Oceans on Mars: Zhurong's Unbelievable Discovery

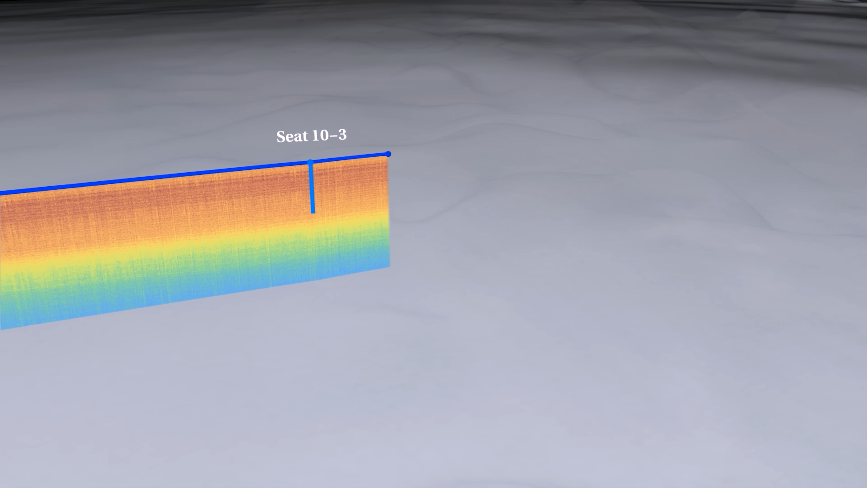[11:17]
the signal bounces back. This creates a reflector in the radar image.
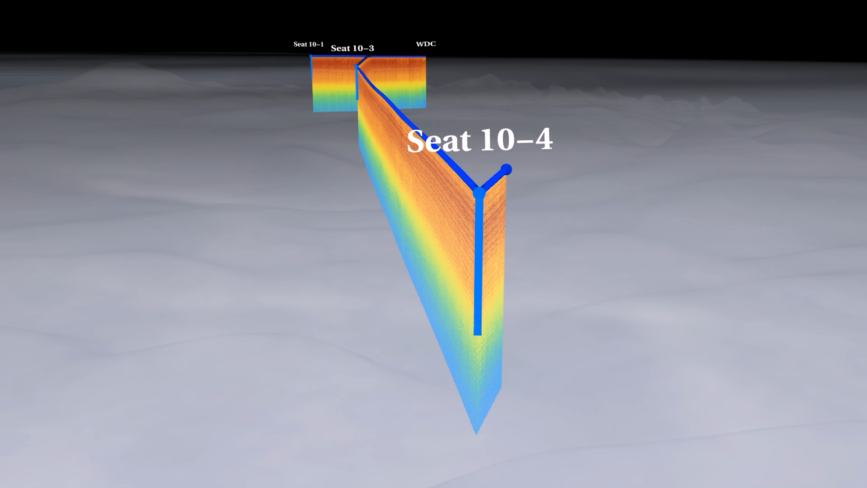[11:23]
What grabbed the Tsurong team's attention was not just that signals were bouncing back, but the angle they were bouncing back at.
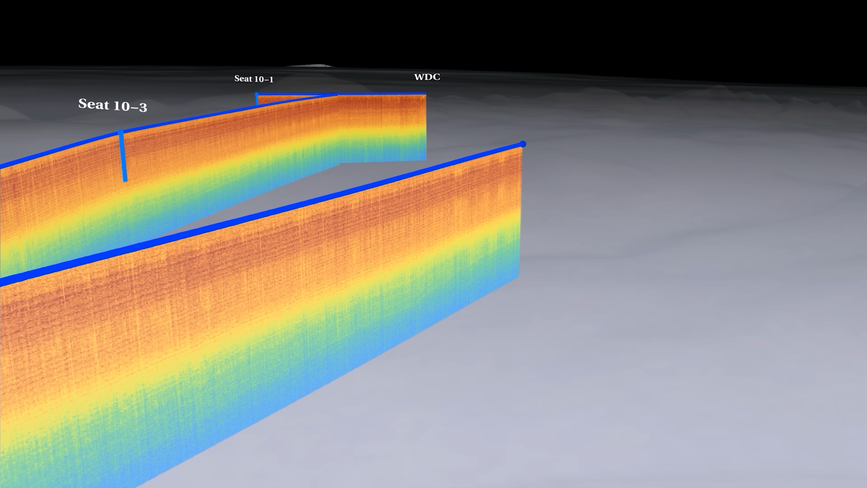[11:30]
All 76 of the geological reflectors they encountered sloped in the same direction,